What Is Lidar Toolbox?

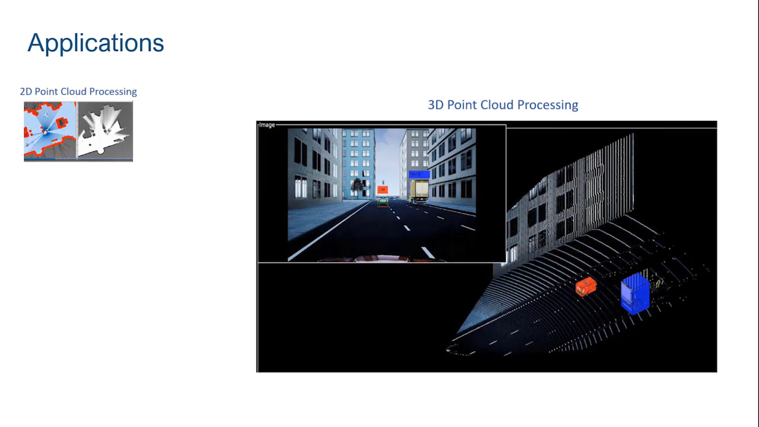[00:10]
You can process 2D and 3D point clouds, apply deep learning algorithms on point clouds, cross-calibrate LiDAR and camera sensors,
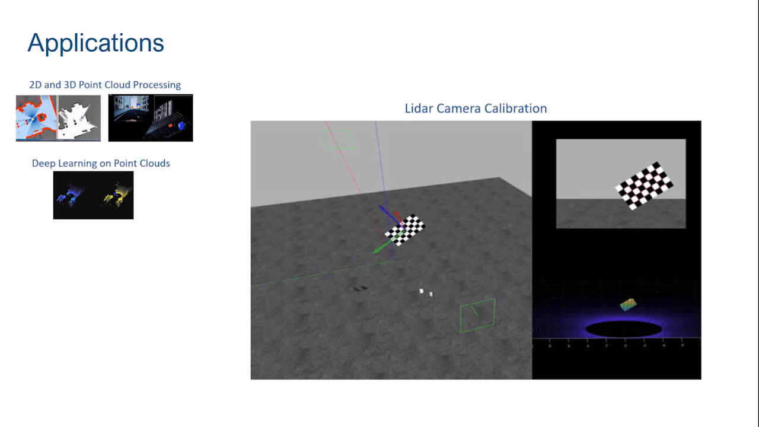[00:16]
and implement 3D SLAM algorithms for autonomous driving and robotics applications.
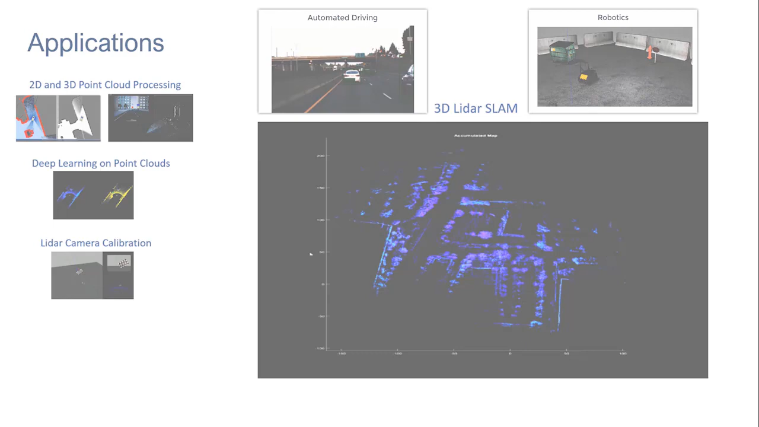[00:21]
LiDAR Toolbox enables you to read LiDAR point clouds in different file formats directly into MATLAB.
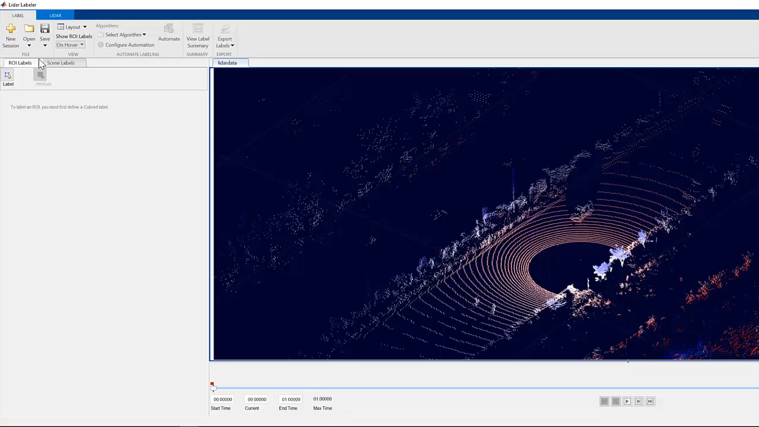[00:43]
The LiDAR Labeler app simplifies ground truth labeling of LiDAR point clouds.
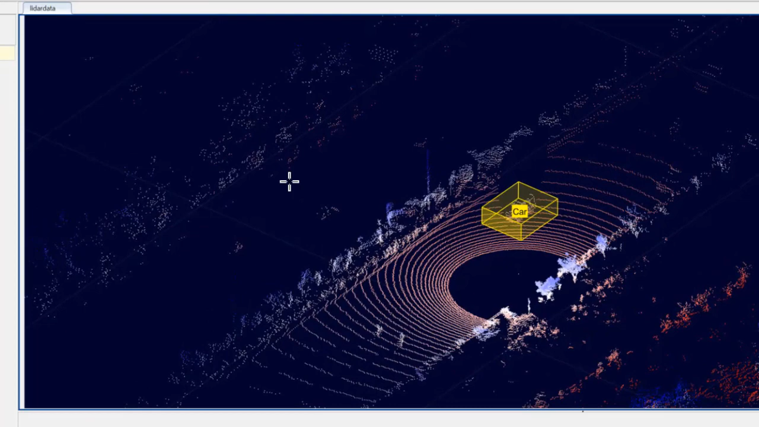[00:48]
The app provides an interactive user interface that enables manual and semi-automated labeling of LiDAR point clouds for training deep learning models.
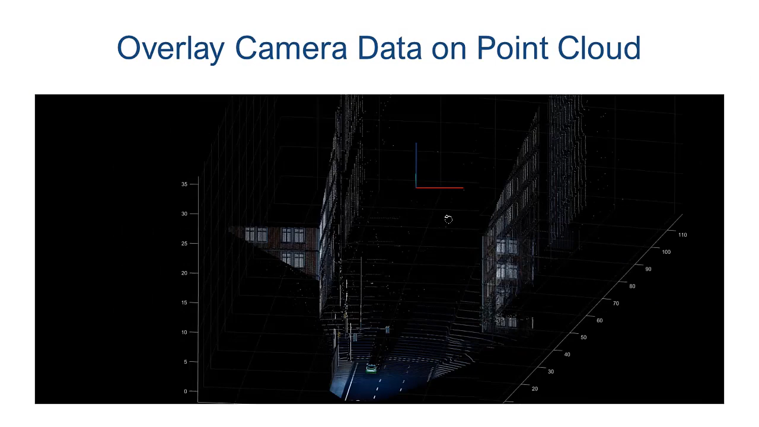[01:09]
or to transform bounding box coordinates between LiDAR and camera.
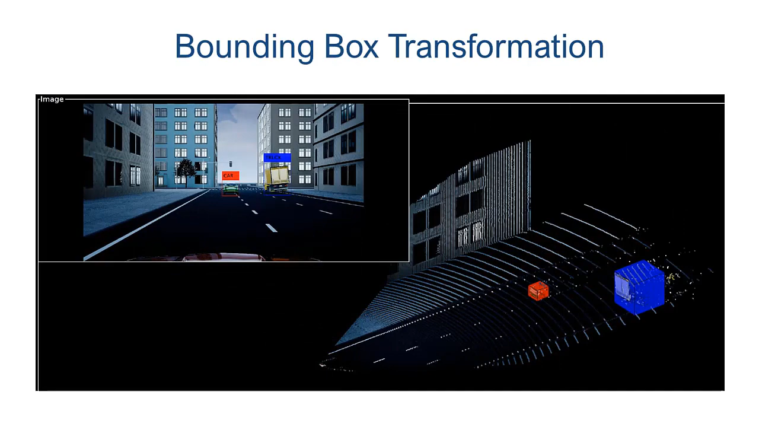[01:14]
The Toolbox also provides functionality to register LiDAR point clouds,
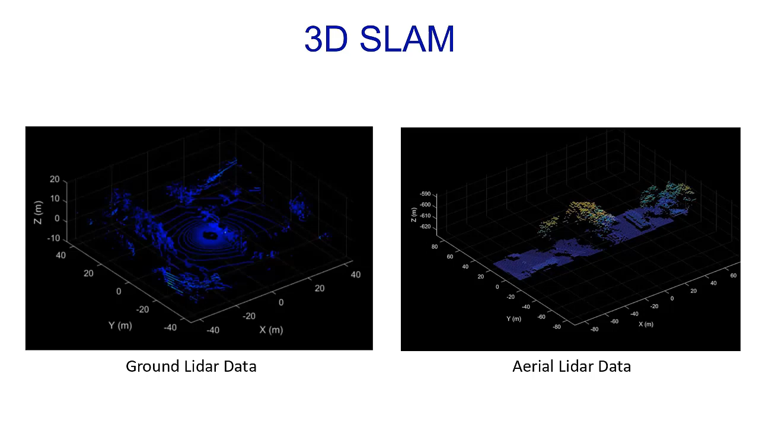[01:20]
which helps in implementing 3D SLAM from ground and aerial LiDAR data.
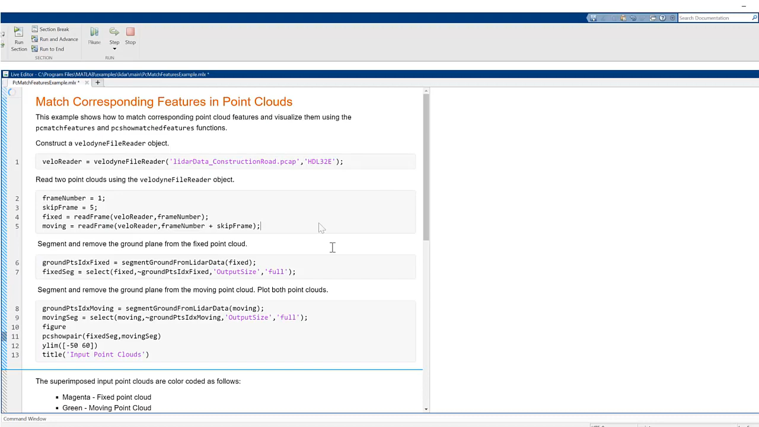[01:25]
You can compare different LiDAR point clouds by extracting and matching fast point histogram features.
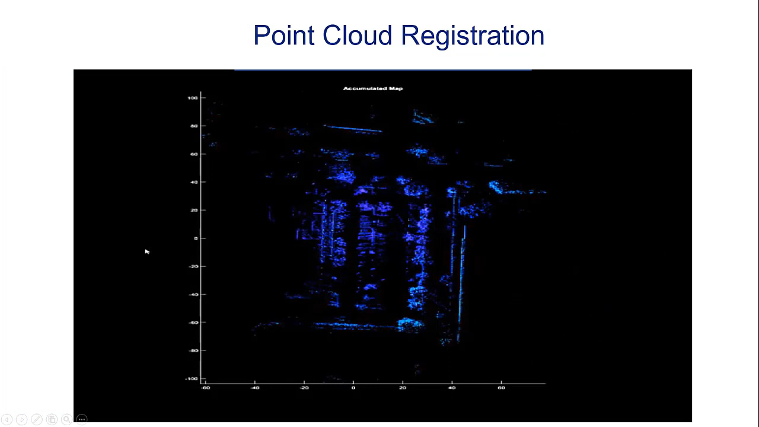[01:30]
Using these matched features, you can register LiDAR point cloud sequences to progressively build 3D maps.
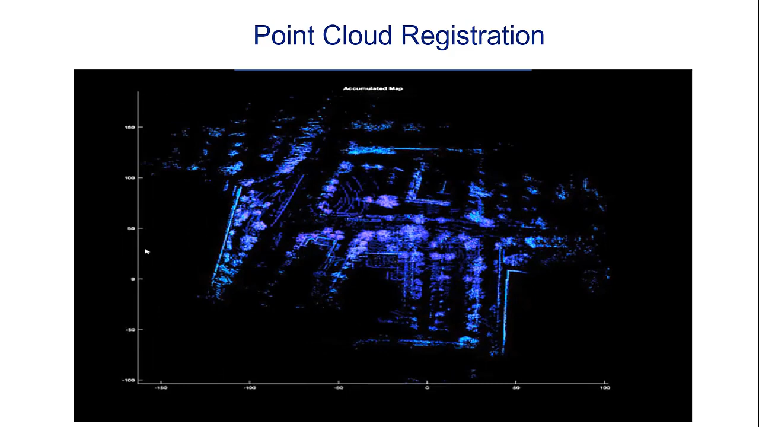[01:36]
The Toolbox also includes 2D LiDAR processing functionalities